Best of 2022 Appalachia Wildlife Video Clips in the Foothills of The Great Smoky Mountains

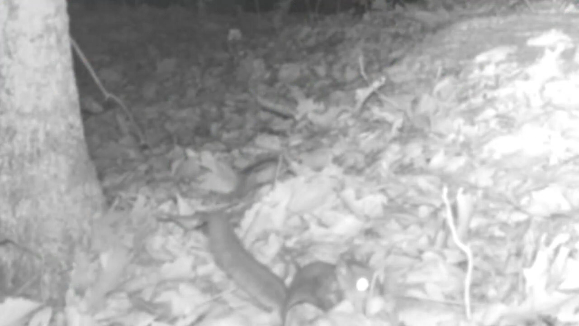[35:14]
squirrels of course they only come out at night and they're quick as lightning i'm telling beautiful little animals too they are quick as lightning but they can fly
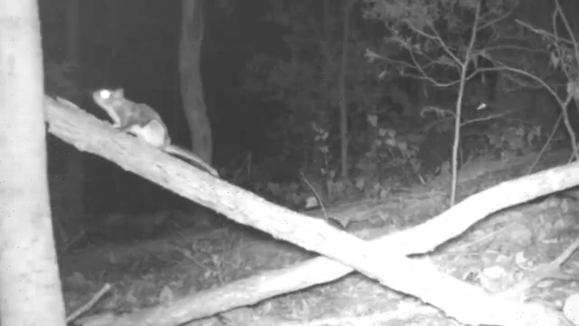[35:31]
they in these woods all at night too they getting these acorns too
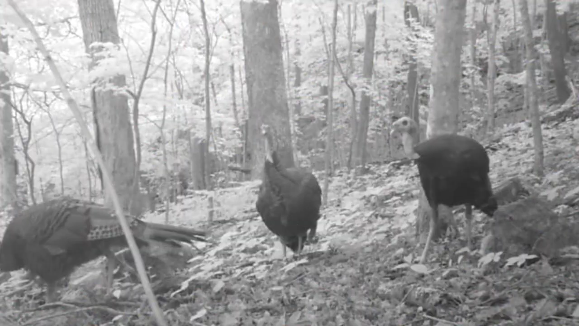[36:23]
these big trees and these ridges coming down about daylight start pecking around just like a bunch of big chickens scratching around all day for grub and worms and insects roots
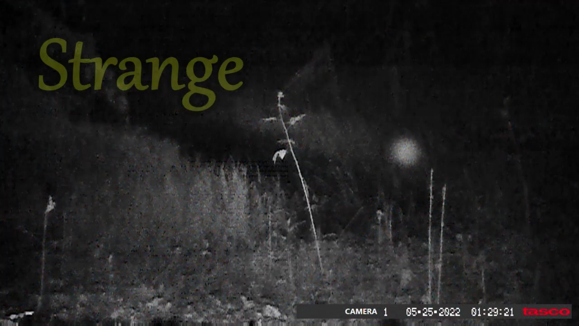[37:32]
one more thing i'd like to note is the strange things caught on camera this year i've caught a few over the years but here's what i've got it's kind of strange this year on the camera now this old pond it's a beautiful place and it's a virtual jungle
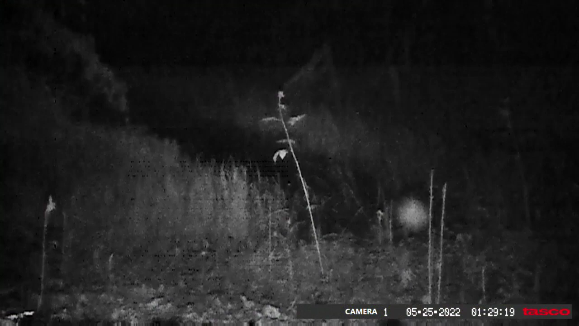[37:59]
orb here or a flashlight can't really determine but it don't act like a flashlight ain't that weird this is what it is it's slowed down a little bit like an orb well i filmed another one here's a coyote going in under here
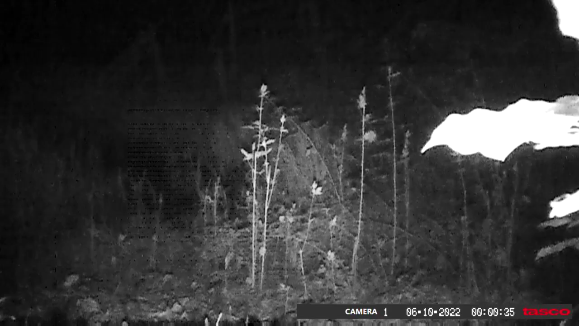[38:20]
act like it's right behind them weeds don't it that's weird and here's another strange and rare thing i thought this was a snake coming out of the pond back in the late winter but it looks like a salamander when you look at it and i looked this up this is a tennessee cave